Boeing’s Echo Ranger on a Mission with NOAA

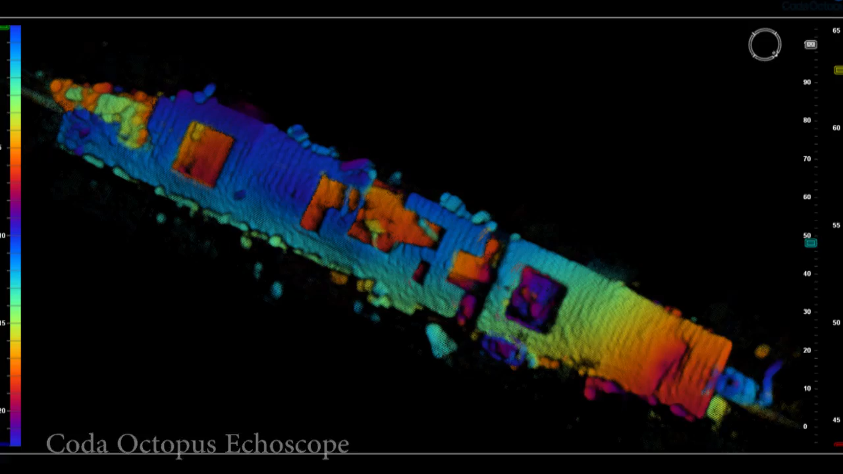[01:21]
We're able to show the topology of the shipwreck. The images show the ship settled in an upright position, with large portions of the flight deck intact.